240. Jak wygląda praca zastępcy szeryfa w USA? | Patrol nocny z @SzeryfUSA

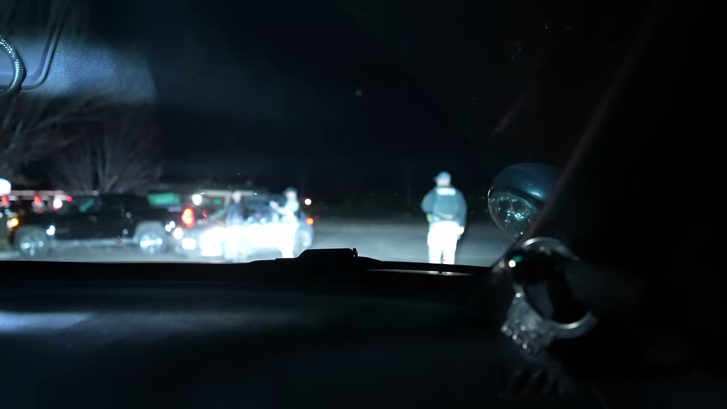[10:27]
Przyjechał policjant, którego już widziałam na briefingu. I ten policjant ma na plecach napisany Sheriff K9.